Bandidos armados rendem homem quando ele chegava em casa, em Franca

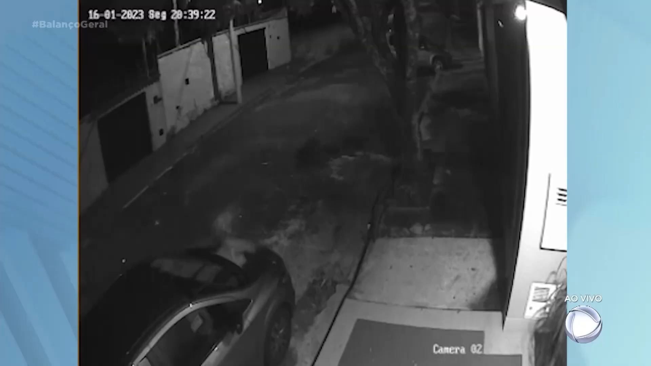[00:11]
São quase nove da noite quando o morador chega de caminhonete e para em frente à casa. Assim que o portão começa a abrir, um carro branco passa e para ao lado do veículo.
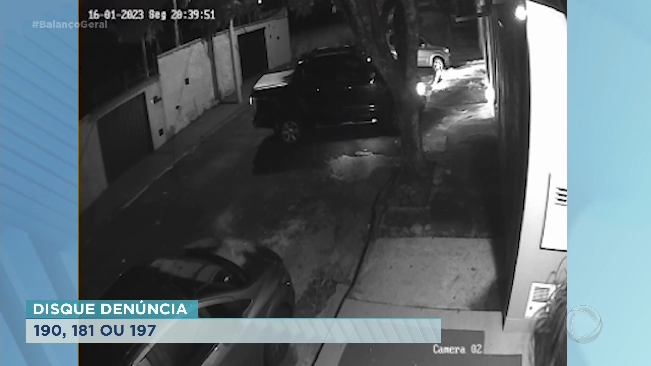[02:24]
8h39, 8h40, né? Da noite de ontem e aí eles já se aproveitaram a hora que o empresário chegava em casa para cometer esse crime. Qualquer informação, 90181 ou 197.